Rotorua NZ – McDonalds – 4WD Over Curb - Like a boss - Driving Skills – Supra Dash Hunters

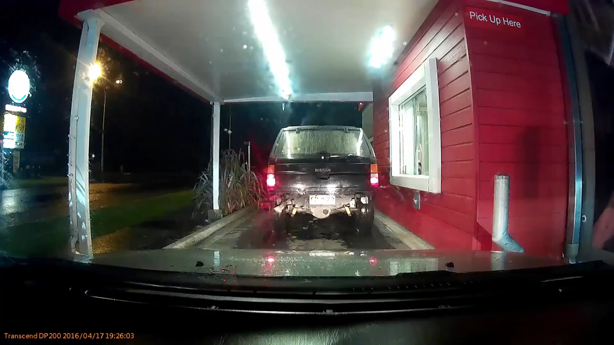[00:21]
Did you... He just drove up there. Did he? Yeah. Like a boss. I didn't actually see. He just drove up there. Wait, that would have gone on dash cam. Yeah, it was on dash cam. Good spotting, well done. Take that, bitch.